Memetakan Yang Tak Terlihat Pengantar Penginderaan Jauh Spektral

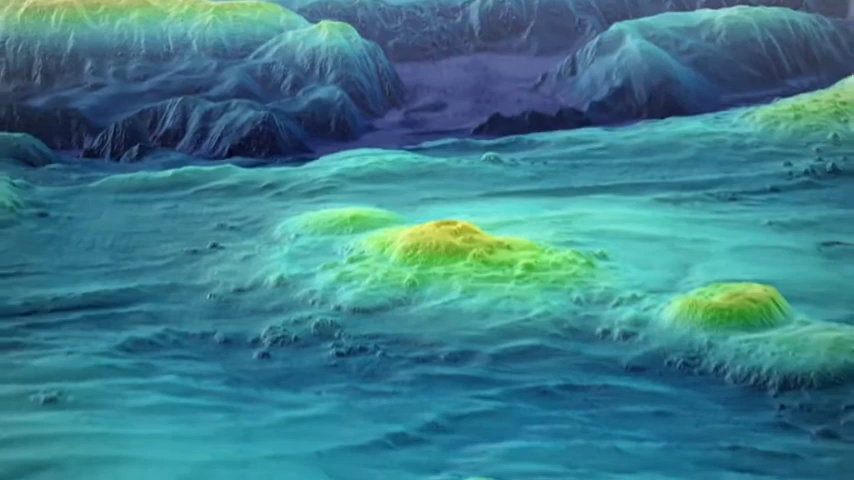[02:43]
identifying potential hazards to navigation within the search area.
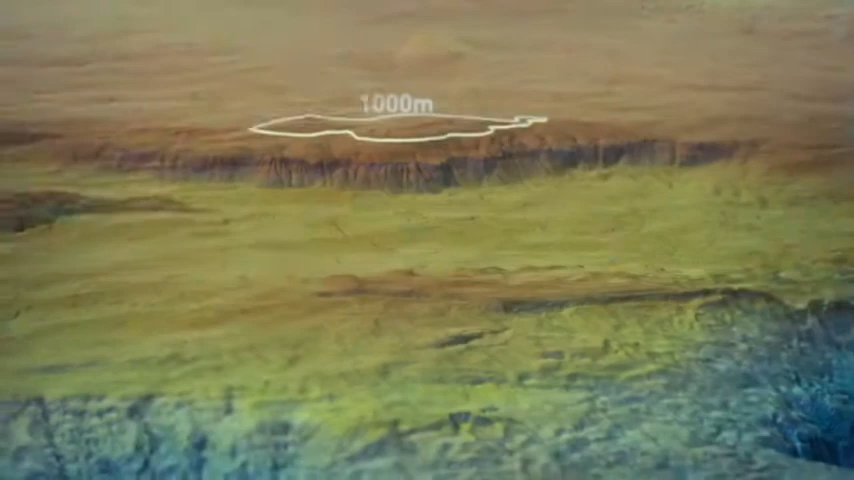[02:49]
These include large mountains and deep trenches,
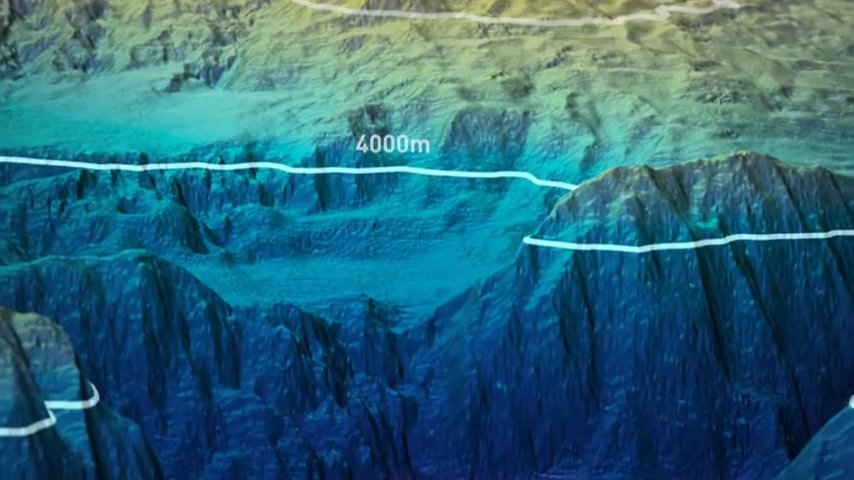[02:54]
some of which plunge to more than 6,000 metres below sea level, along with seamounts and ridges,
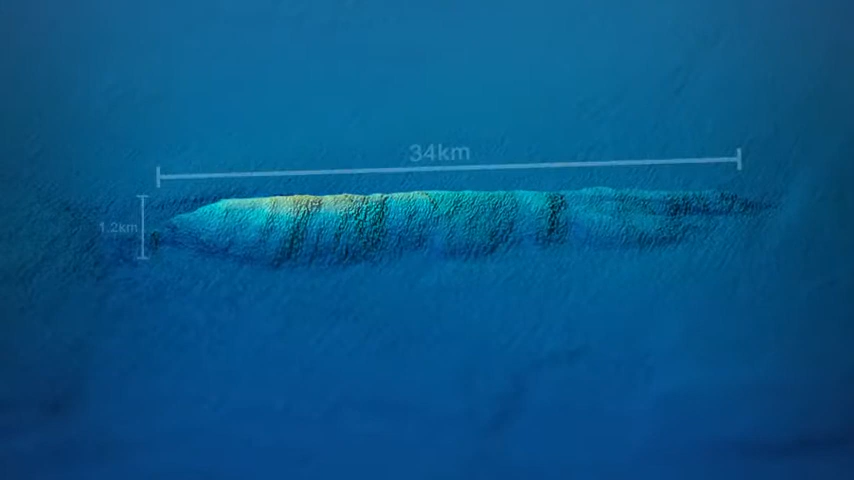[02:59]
like this one, which is 34 kilometres long.